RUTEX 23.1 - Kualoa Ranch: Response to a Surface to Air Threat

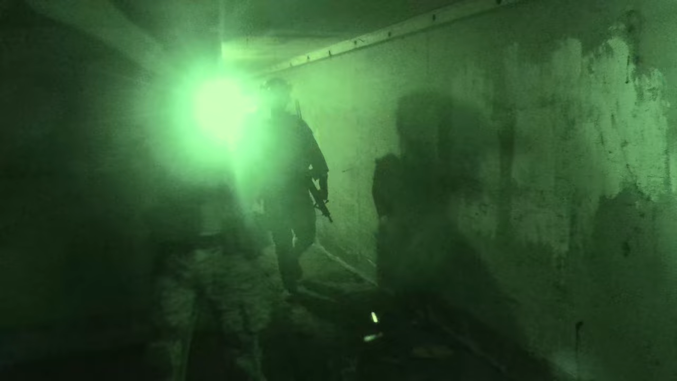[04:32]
I didn't say that. What's up there?
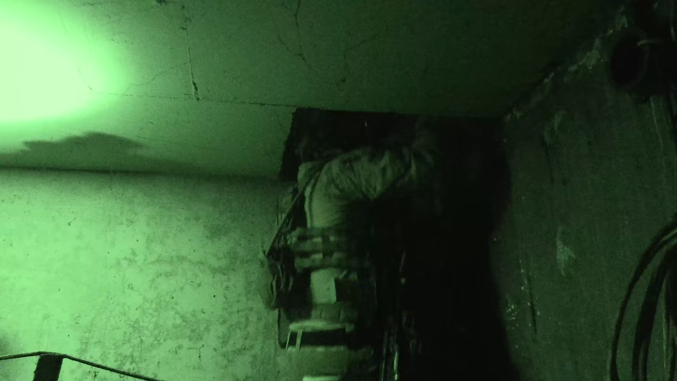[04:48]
Grab on the ladder. I'm on the ladder.
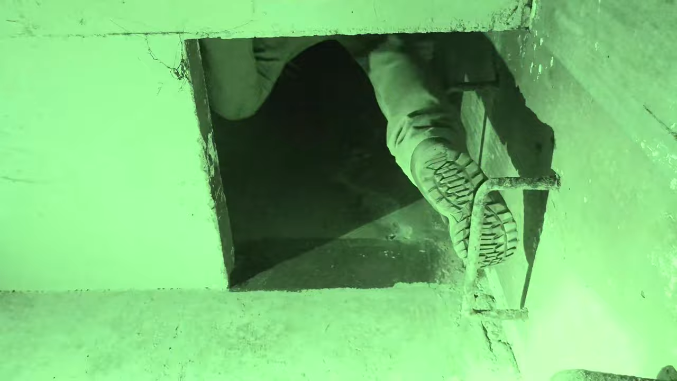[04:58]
Hey. Come down the stairs nice and slow. On the rung, put your feet on the ground.